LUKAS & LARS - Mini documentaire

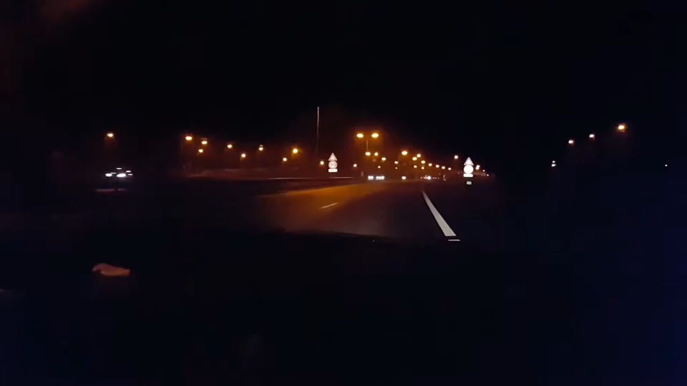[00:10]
Wij gaan naar Almere City voetbalclub om daar een wedstrijd te zien van de persoon die wij gaan interviewen, Lars Nieuwpoort. Hier rechtsaf.
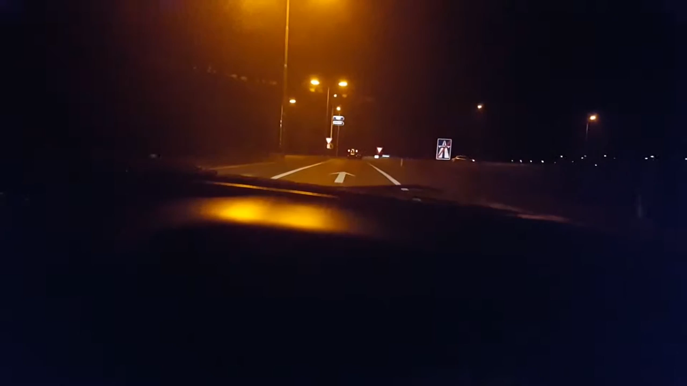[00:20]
Ja want nu gaan we dus omkeren, dus we moeten straks rechtdoor en dan weer naar rechts.